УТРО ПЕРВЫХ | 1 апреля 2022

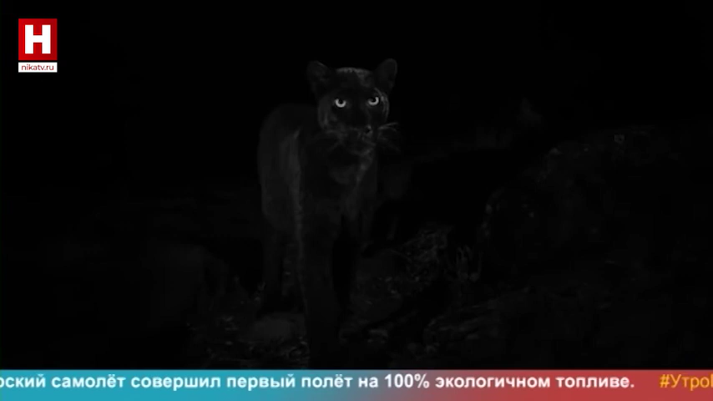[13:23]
ученые поработали с настройками и вуаля Их взгляда открылся не призрак ночи, а леопард-меланист Черные пантеры, кстати, не такие черные, как открытый космос или черная дыра Если хорошо приглядеться,